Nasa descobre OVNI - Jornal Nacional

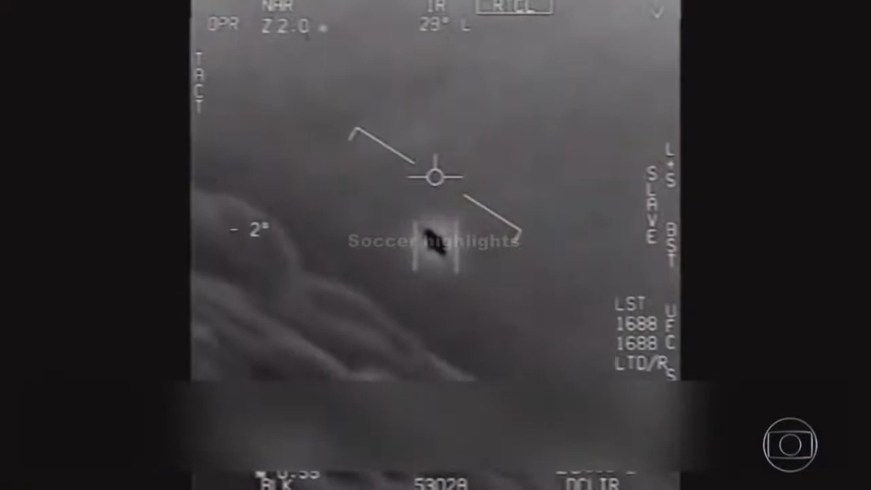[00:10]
um... Bom, eles não sabem o que é. Ninguém sabe até hoje.
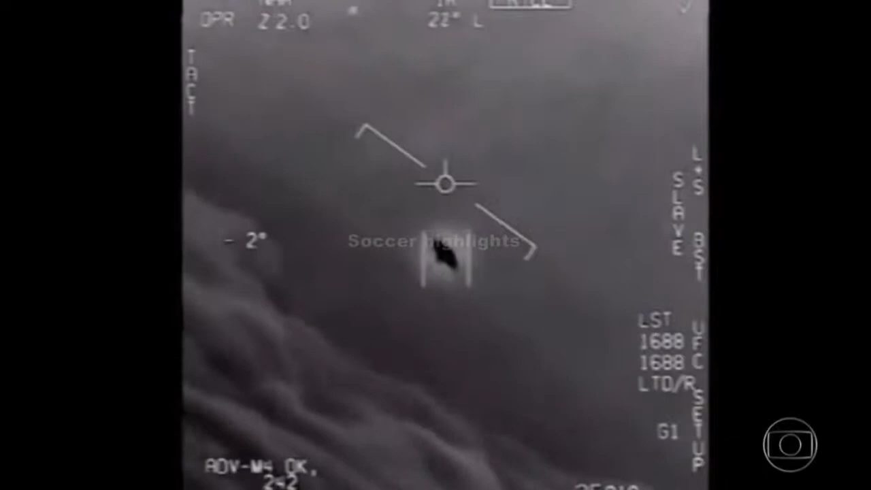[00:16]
Na imagem da câmera de infravermelho, o objeto aparece bem no meio da tela.
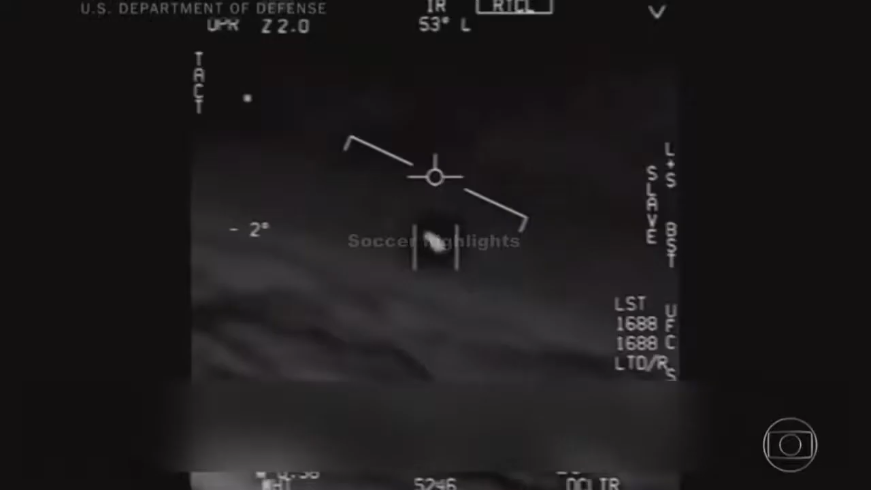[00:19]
O piloto conversa com outro piloto pelo rádio e diz, é um drone.
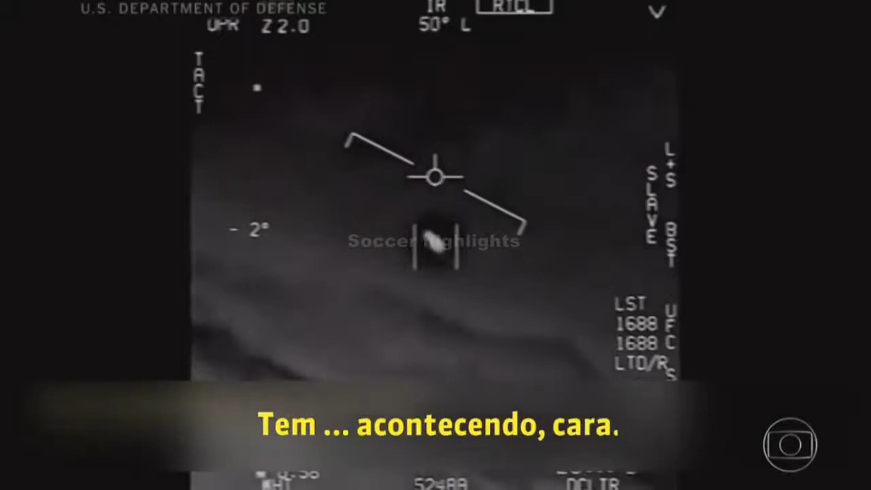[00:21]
Um deles fala, meu Deus! O objeto faz um giro e o piloto grita, olha isso!
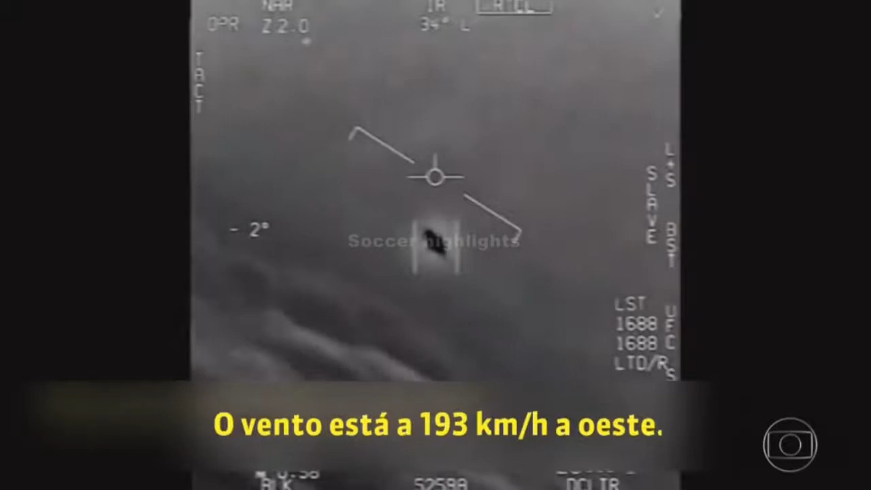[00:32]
Essas imagens foram gravadas em 2004. Fizeram parte de um programa secreto do Departamento de Defesa americano, agora revelado pelo jornal The New York Times.